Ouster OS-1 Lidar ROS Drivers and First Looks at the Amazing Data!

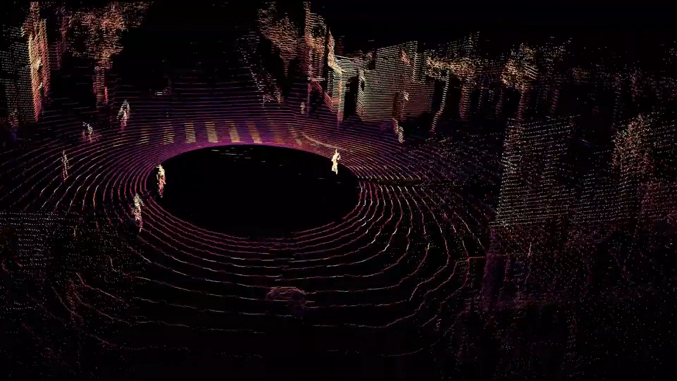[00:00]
Hi everyone. I got this pretty cool Ouster OS1 64 layer
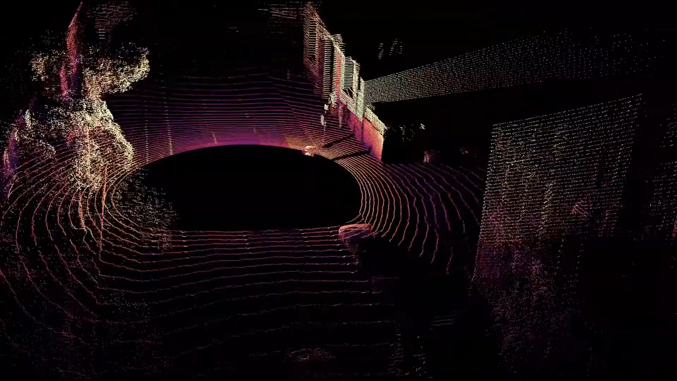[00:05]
3 LiDAR and in my previous video I showed how to set up the networking and do some basic visualization in Rviz.
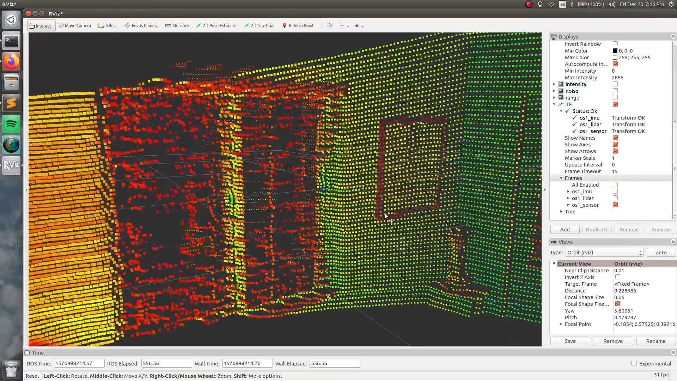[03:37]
So something else we notice here right away is that I have this this picture frame here and you can see that it or you can't see but it's black so you can see that the the the intensity is very different so you kind of make out the fact that there's something even just hanging in the wall
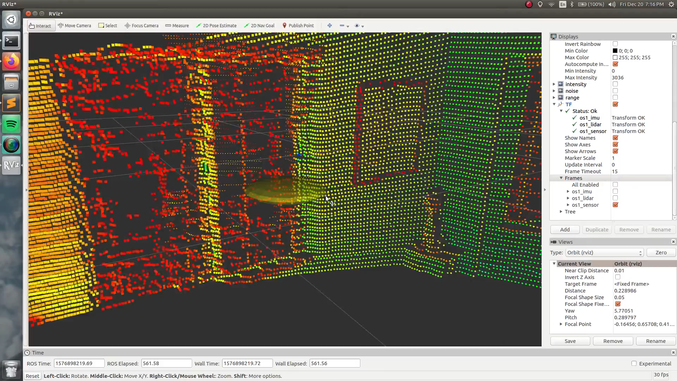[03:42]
without without really having any other texture information. We kind of scan around here you can see the the top of my bed with some some pillows on a backboard which is pretty interesting you can you can make that out so well. And over here this is something I found really interesting is that this is actually my motorcycle jacket. So this is this is black leather so it's not a big surprise to me that that you have these kind of red low low confidence dots for the point cloud.
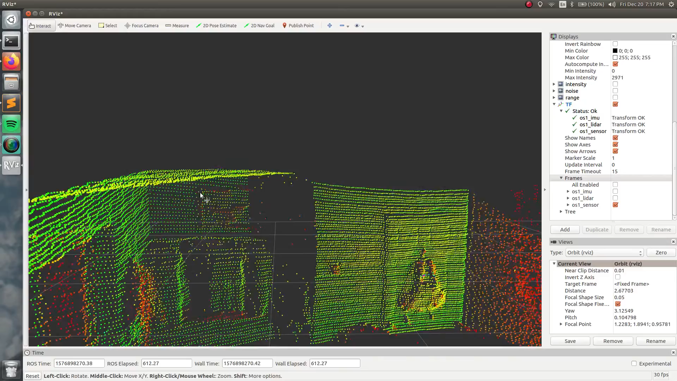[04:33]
some uh reflective tape on my motorcycle jacket is probably probably good for safety since these uh since they're mostly used for autonomous driving. So kind of over here you know you see a closet uh something that's kind of cool over here too is here's another painting you can see some of some of the darker colors uh have different intensity uh values. Then over here um this is something I found really interesting is that this is actually a uh life
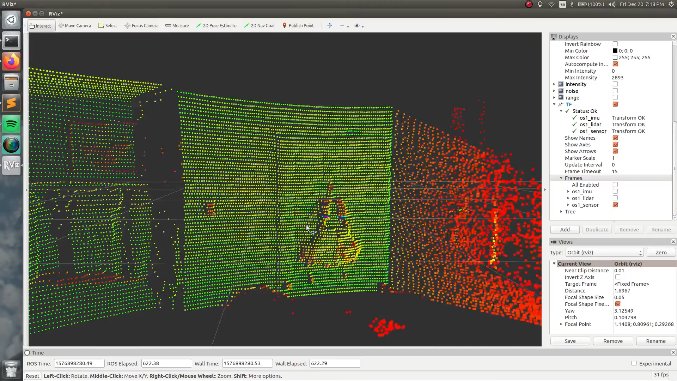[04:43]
jacket so this is why I go sailing in and you can really distinctively make out the
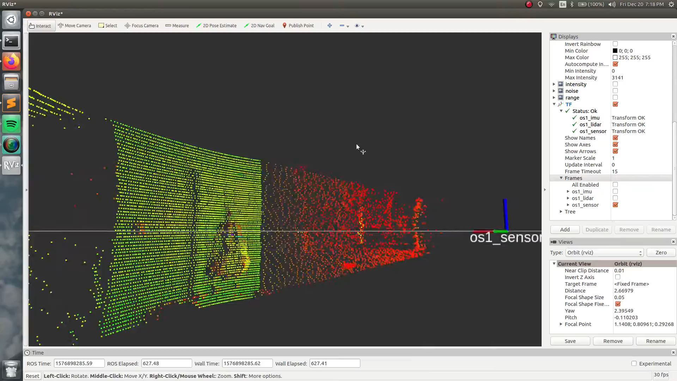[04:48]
every kind of detail of the life life jacket you can see some some hanging uh
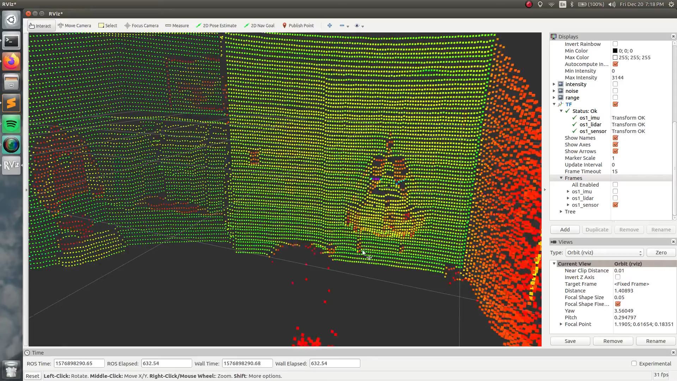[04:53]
um straps uh for it as well um and now on the door behind it you you can you can
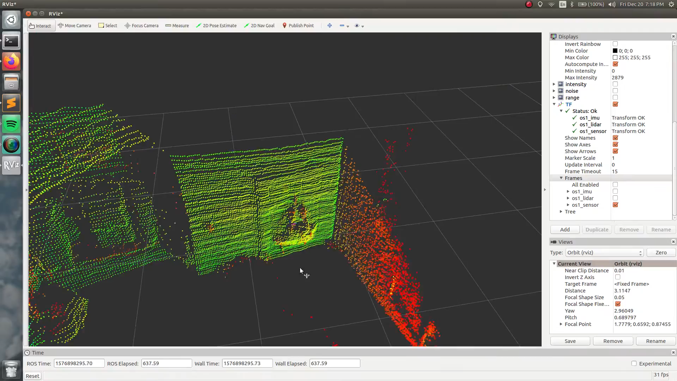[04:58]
make out on these these uh little rectangular uh shapes you see on a lot of a lot of indoor uh
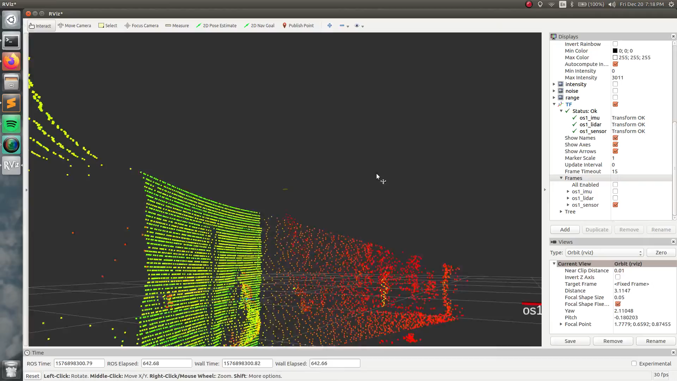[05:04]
doors I guess I'm not sure what they're called but uh it's kind of neat you can see those uh
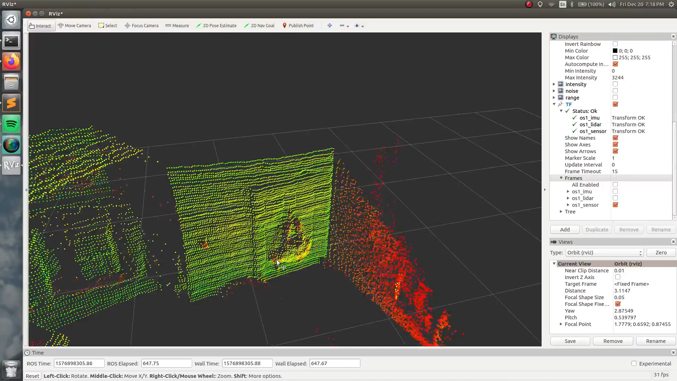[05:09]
so so uh sharply so kind of going going more out of room
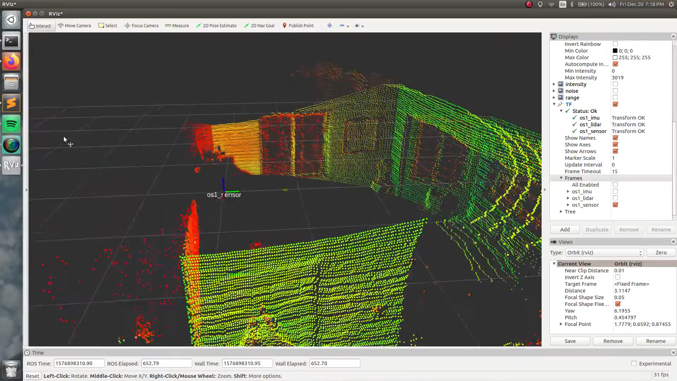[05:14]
um you know this is a little thing I have my desk but nothing you know I think you probably know um and we kind of like zoom out here and we see some of these uh values out here that I thought for a while might be actually my my neighbor's building across the street since uh my curtains are open so you can kind of see it through here but I'm kind of thinking now those are actually just reflections uh from from the the the time of flight uh camera I don't think that my building is actually that that close to to my window uh but I guess I it could be wrong but uh given
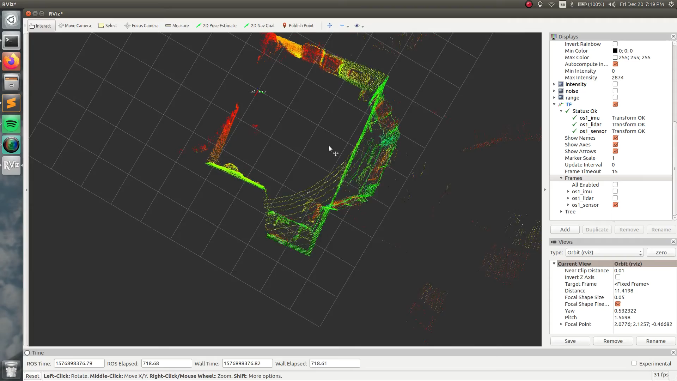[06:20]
windows so you can kind of see the the bay windows and you can see actually where they they end so here's the kind of the top top of the uh the the wall uh which is kind of interesting and then and then if you from below you can kind of see the ceiling with a couple of these uh these beams uh like I say it's a
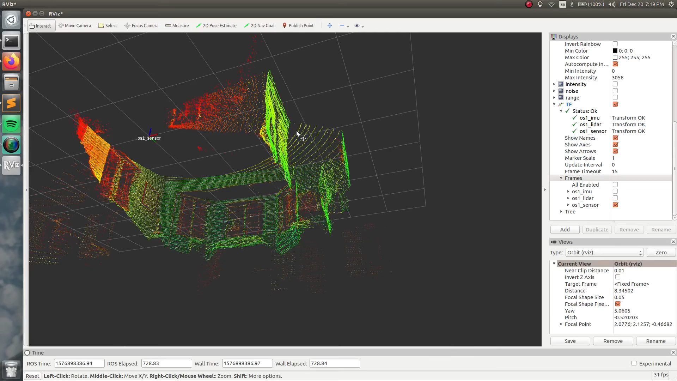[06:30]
64 uh layer lidar so this is uh one two three four five six seven eight nine ten ten of these of these uh uh 64 layers are actually just the ceiling that you're not even seeing from
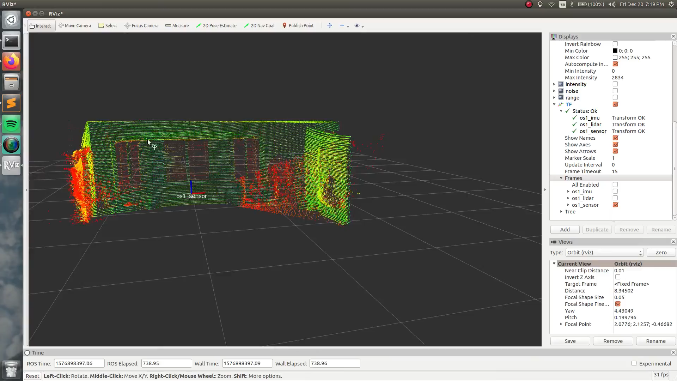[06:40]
from the walls and all the other stuff so I gotta say I'm very impressed by you know how much information you can you can really dive into here um so one of the things I want to kind of hit home was that measurements are taken by the encoder values um that if we actually go into our viz here in our point cloud and we change the alpha or the the time decay from zero so we're just taking the current measurement
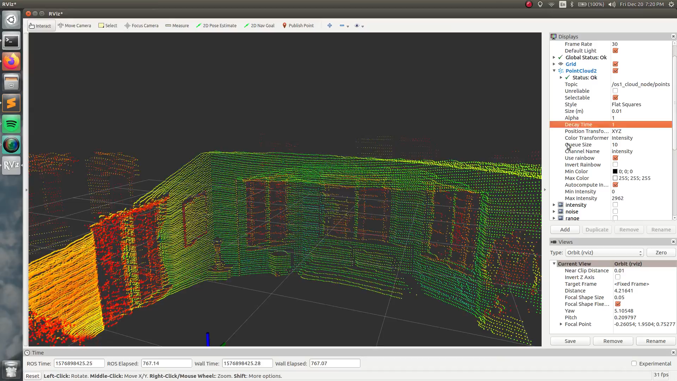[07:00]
to about one second and we buffer that information you can see that really you know within some some you know obviously speckling noise that all these points are in the exact same position uh every single time
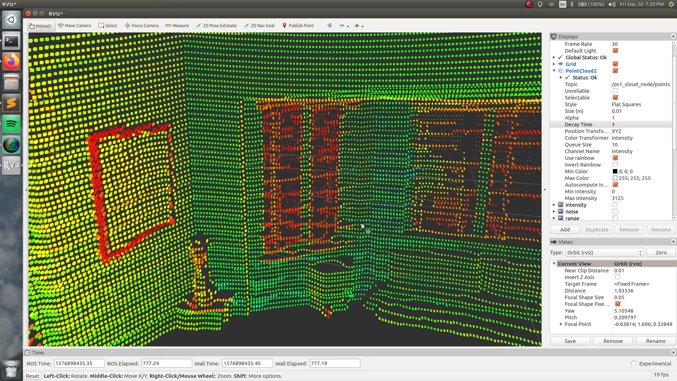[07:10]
um I mean that that's just really interesting uh you know Velodyne you do this you get you get more context from the scene because you have this phase shift thing going on uh which is nice if you're staying uh stationary but you know I guess the Tom's cars and robots ideally aren't staying stationary all that much um so uh yeah this is just really really interesting and kind of showing that hey this really works um and one
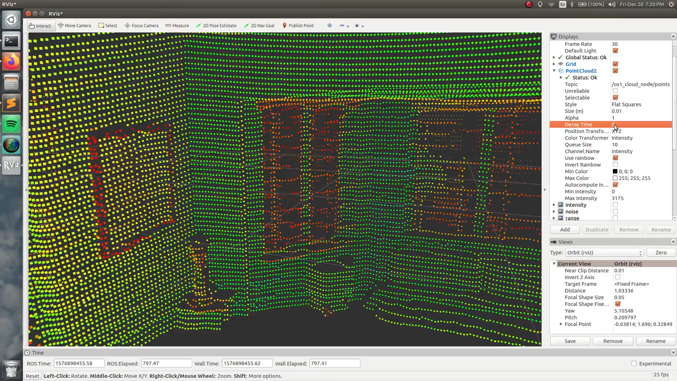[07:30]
really nice thing about that is actually um so Ouster instead of just giving you just these these point
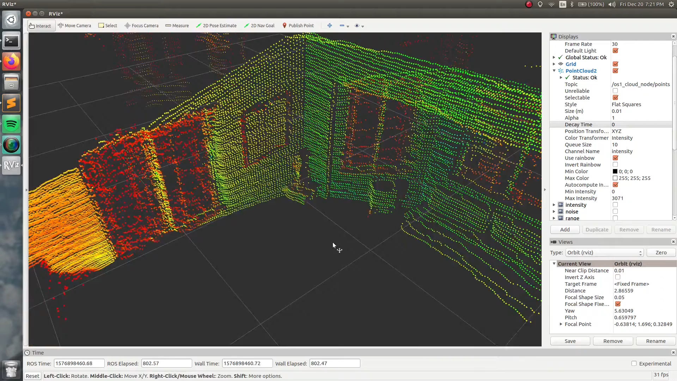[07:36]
clouds out they actually give you these range images and these intensity images and the the noise image so as you can see you know these images are are